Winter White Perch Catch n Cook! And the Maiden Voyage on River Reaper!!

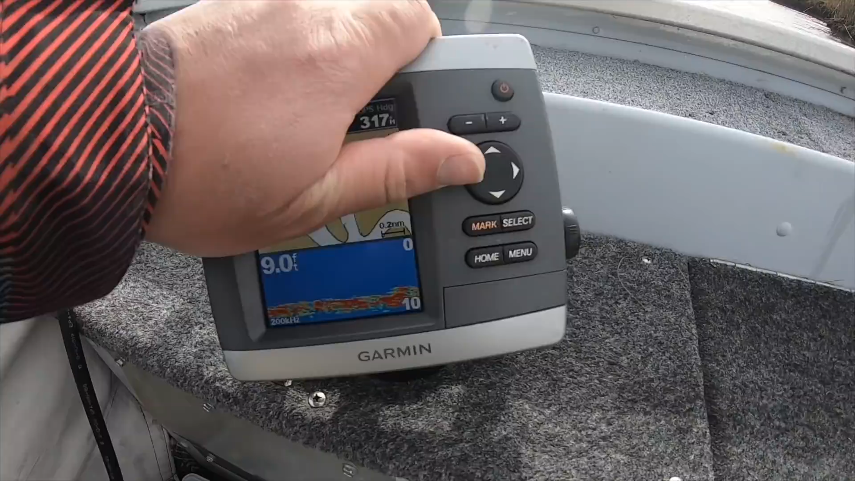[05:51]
So we're set on about 8.5 foot of water, and we're literally right up against the marsh. So there should be some structure. I mean, you know, you got the marsh.